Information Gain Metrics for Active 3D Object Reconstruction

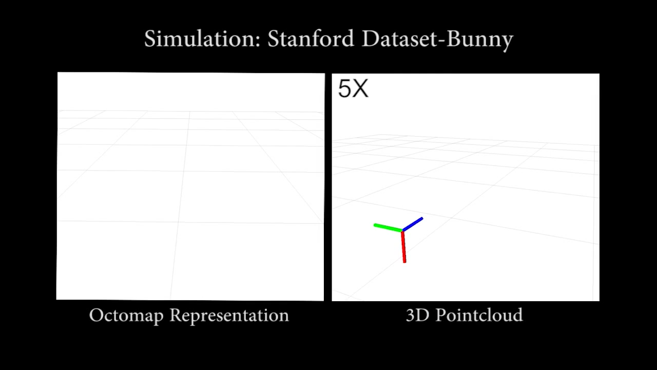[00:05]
A 3D sensor mounted on a mobile robot is iteratively placed in poses determined by our algorithm,
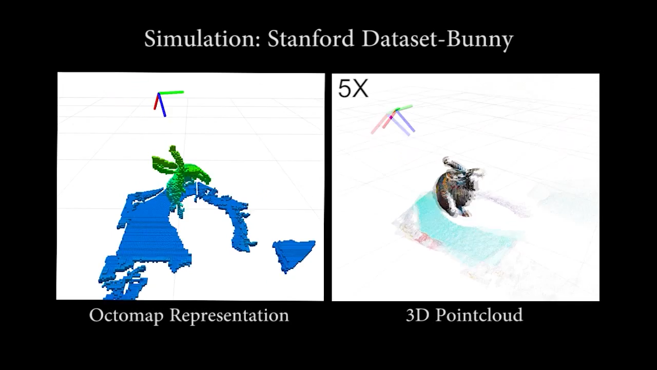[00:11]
in order to construct a complete model of the object.
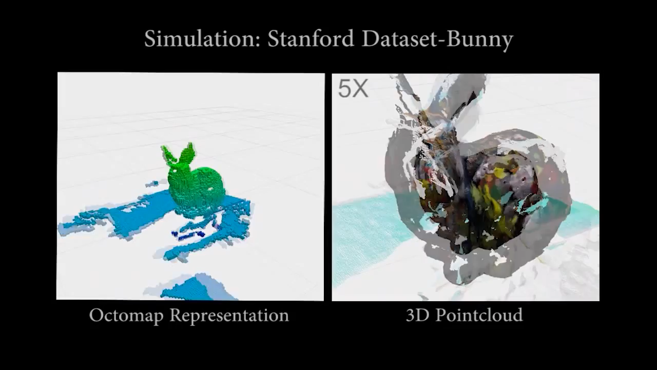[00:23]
The only assumptions made by our algorithm are that we have an upper bound for the size of the object, for example a 1 meter cube, and that the object of interest is initially in front of the robot. The robot has no prior information about the actual size, color, or structure of the object within the bounded volume.
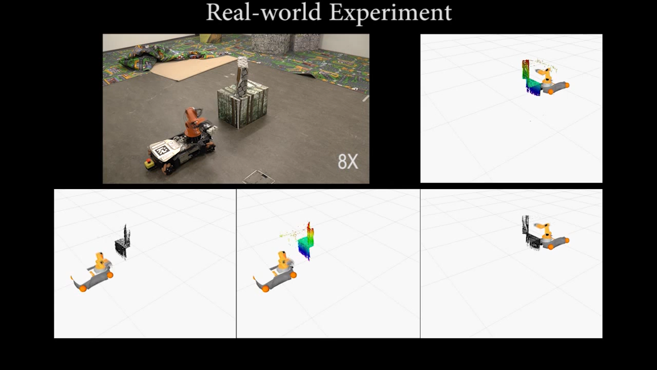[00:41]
We sample a discrete set of candidate views from the positions that the robot can reach, forming the robot's view space. Using a probabilistic volumetric map that is built in real-time,
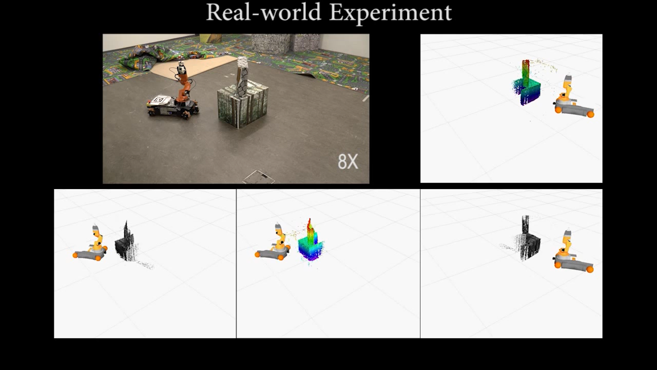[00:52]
the robot can quantify the expected information gain from this set of candidate views. This volumetric map is used for view planning, while the dense point cloud is the resulting 3D model.
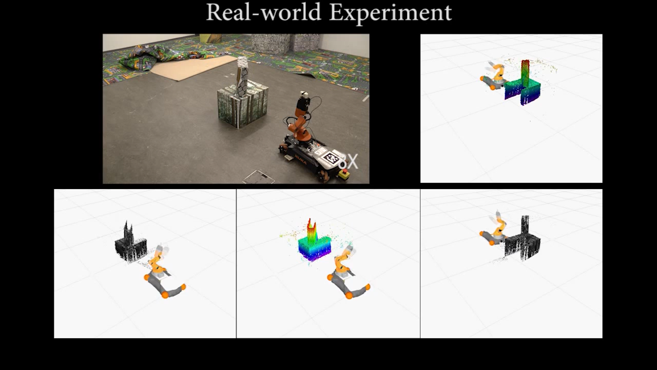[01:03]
At each iteration, the robot computes the expected information gain for the candidate views,
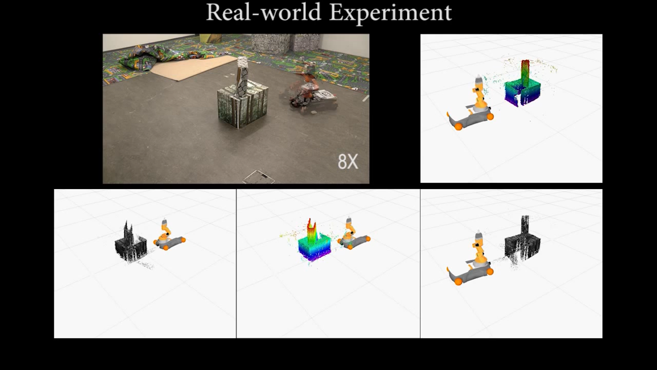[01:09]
and chooses the one that provides the most information. The expected information gain is determined by the way that information is quantified within the volumetric map.
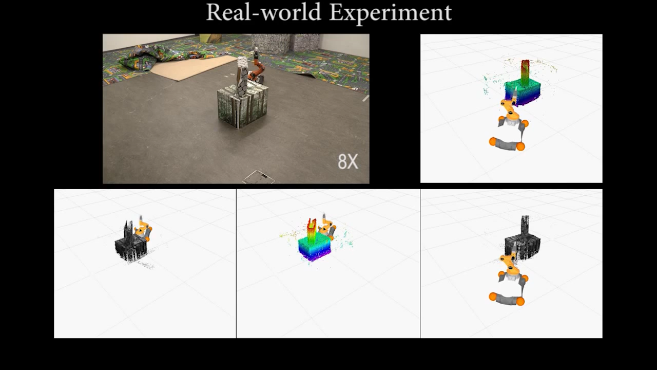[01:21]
We propose and evaluate several formulations to quantify this information gain with respect to the 3D reconstruction task. Please see the accompanying paper for details.
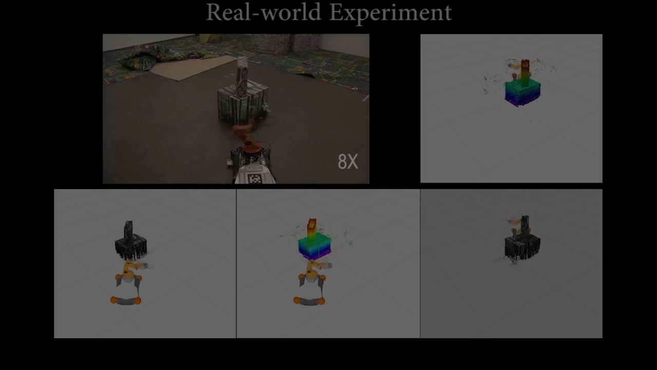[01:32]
We also release our modular framework for active reconstruction as
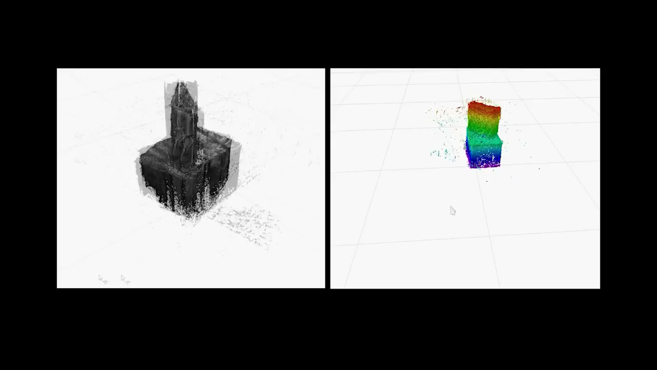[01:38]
an open-source ROS-compatible software package.
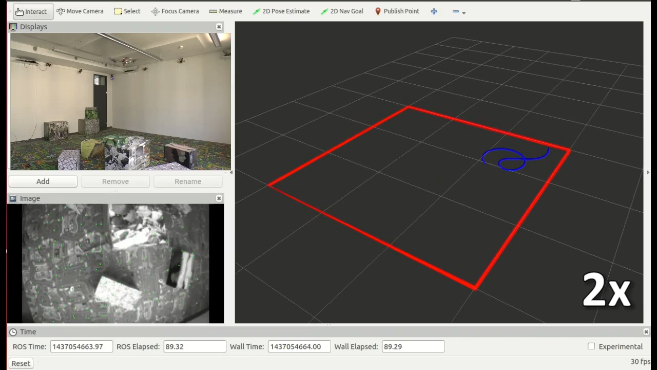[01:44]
We applied our general object reconstruction pipeline to the problem of active surface reconstruction from a flying robot.
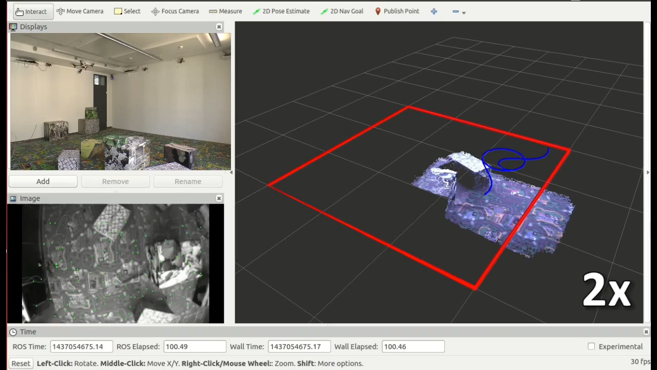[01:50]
We again assume that we know only the bounds of the map, and nothing about the structure of the environment. Our quadrotor builds an elevation map using monocular dense depth estimation from a down-looking camera. We estimate the information gain for a set of candidate views of the surface using an entropy-based formulation for information.
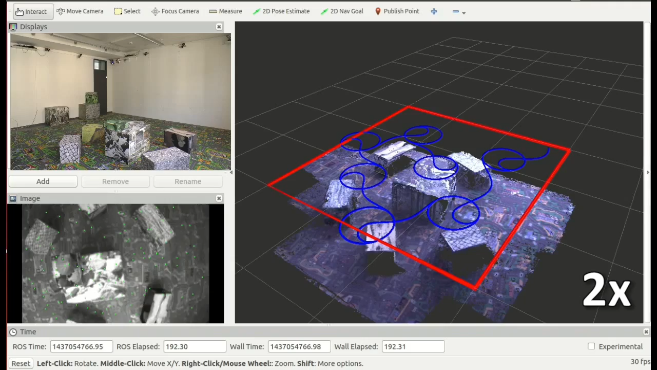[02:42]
The reconstruction ends when we have reduced the average uncertainty in the map below a user-defined threshold. Performing surface reconstruction in an active way produces a complete map more efficiently than following a predefined set of views.